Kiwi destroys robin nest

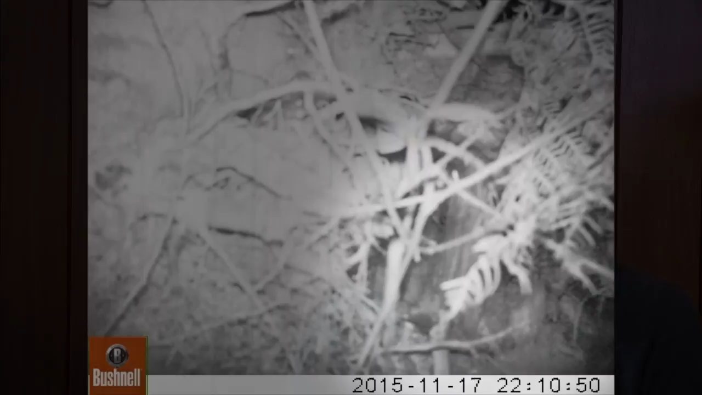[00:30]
It turns out that a little spotted kiwi destroyed the robin nest. On the first night the kiwi kicks the nest down the slope and then prods the chicks with its bill. A few minutes later the first robin chick falls from the damaged nest. A few hours later the robin mum feeds the surviving chick.